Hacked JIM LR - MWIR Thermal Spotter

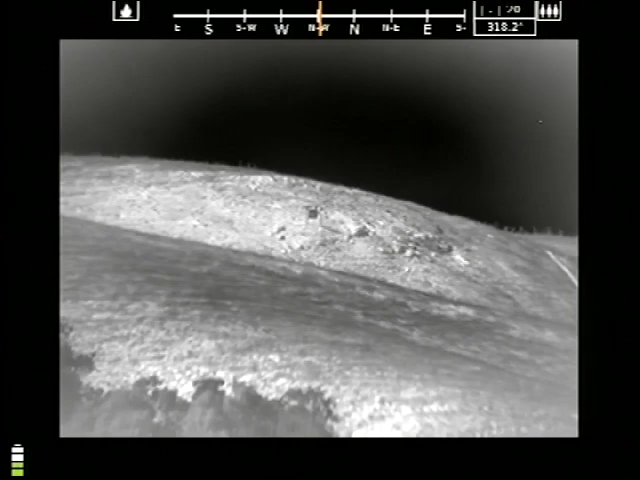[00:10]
All right, this is the Jim LR. I got the FLIR Recon magnifier bolted or strapped onto the front of the Jimler magnifier. I'm on wide field of view so I'm gonna go narrow, optical zoom. That's a lot of fucking detail.
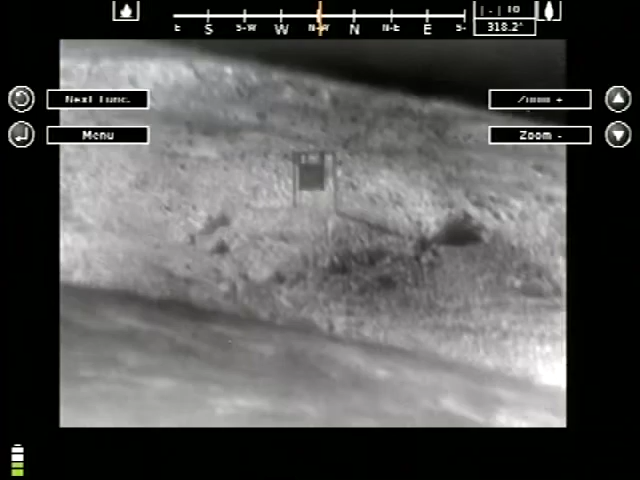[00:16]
Like I can see shadows and shit, and then I can go boost one more. Boom! What the?
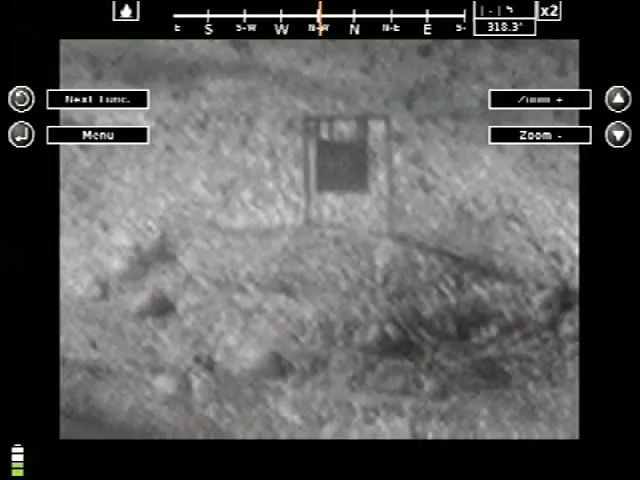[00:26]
That is amazing. I can see everything in a mile away.
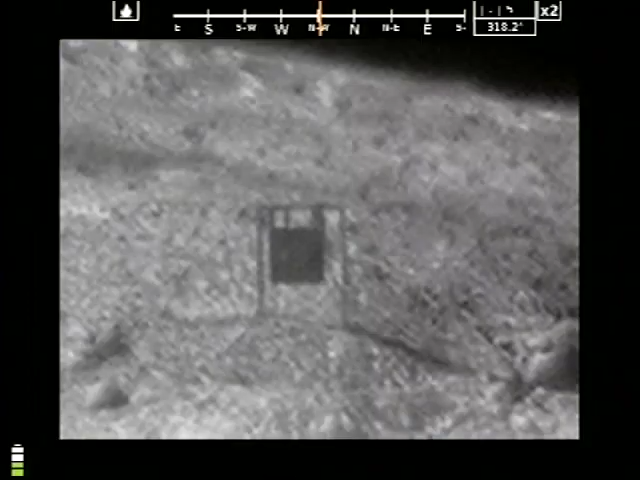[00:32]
Like this is some shit you'd see off of some fucking reaper or fucking global hawk. Dude, that's a mile. Wow. Where's the 2200 yard target?
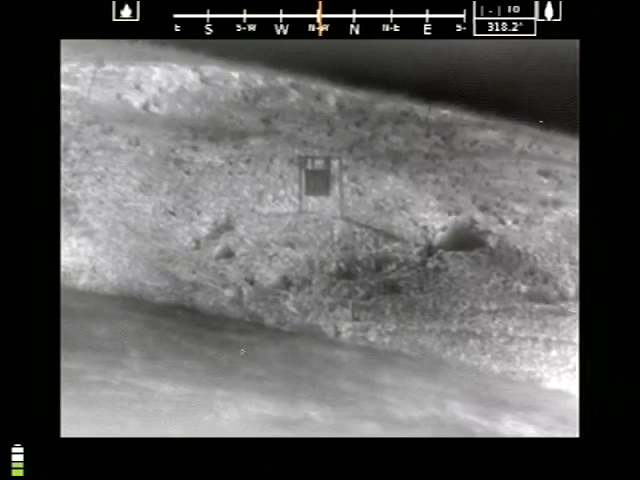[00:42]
It'd be below that oak tree out there, kind of the higher up oak tree. The very very tall one? Yeah. Yeah. So I would come back. There you go. The pan.
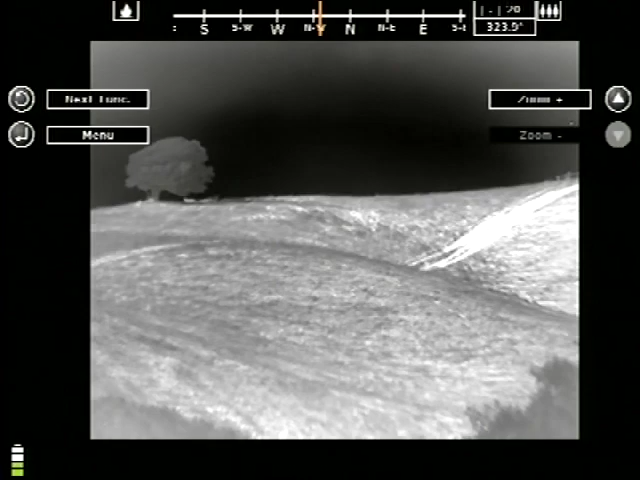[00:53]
There you go. That hillside there. There you go. Right there. There's day.
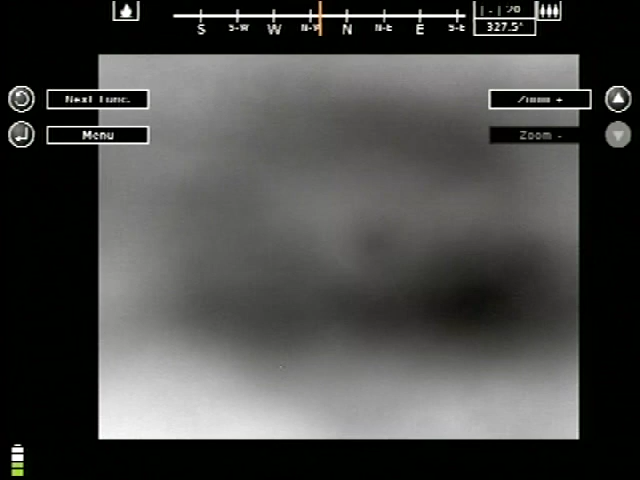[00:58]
Jesus Christ. That would be more than 200 miles.
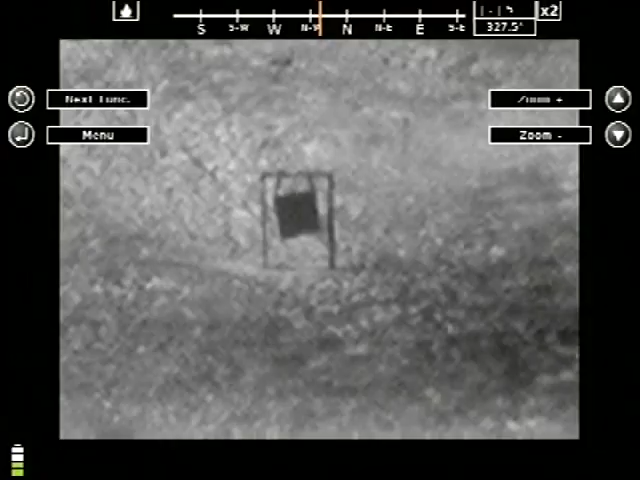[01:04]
If it wasn't so windy, that would be way more stable, too.
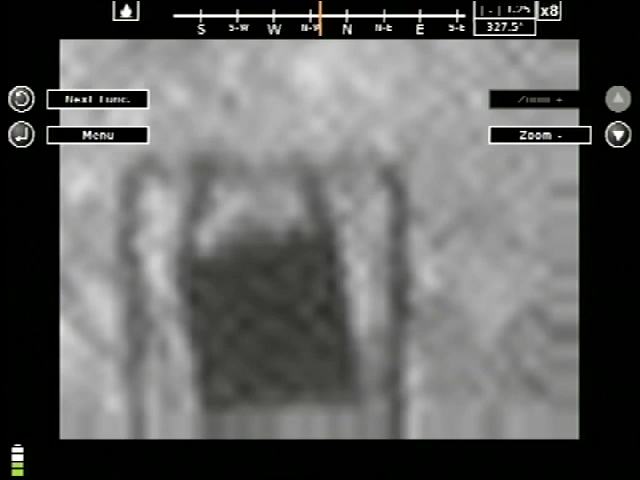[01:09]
Well, I'm holding onto it. It's partially me.
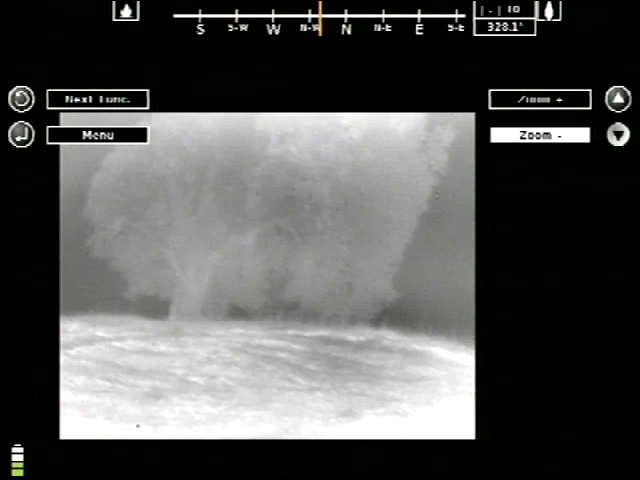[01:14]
No, I know, but when you were even touching it, it was the winds causing that micro movement.